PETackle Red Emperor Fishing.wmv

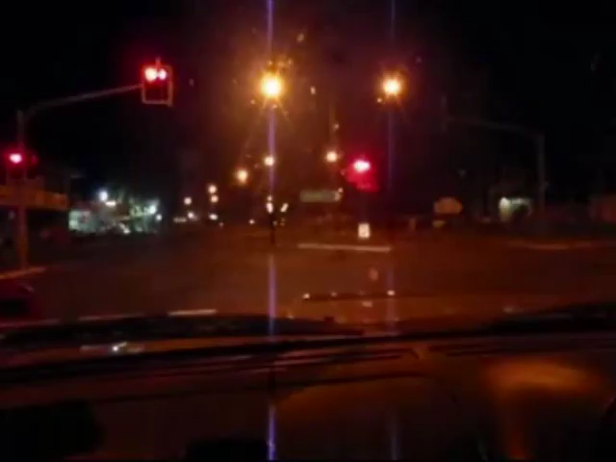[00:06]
We are 4 a.m. just leaving Bundy on the way 1770 to catch.